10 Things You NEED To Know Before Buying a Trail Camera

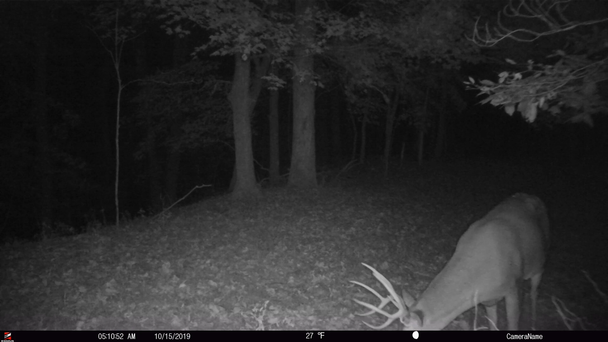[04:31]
animals so when that camera goes off at night you're not going to see a flash with a red glow or low glow camera an ir camera it's
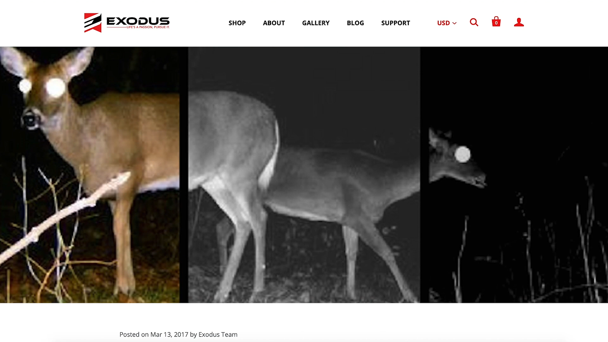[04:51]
which in our opinion is probably the worst flash type you can use but that red glow is visible to not only humans but it's also visible to animals and
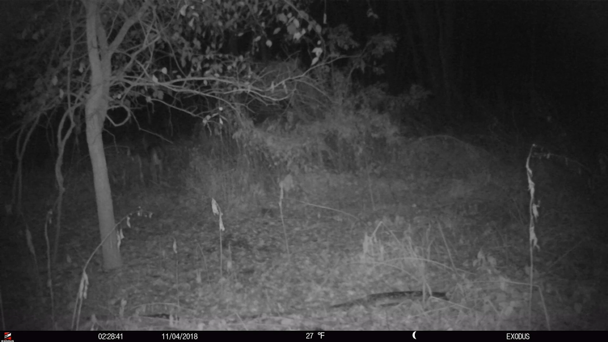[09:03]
have an effect on your uh flash range uh the flash range of a camera should match its detection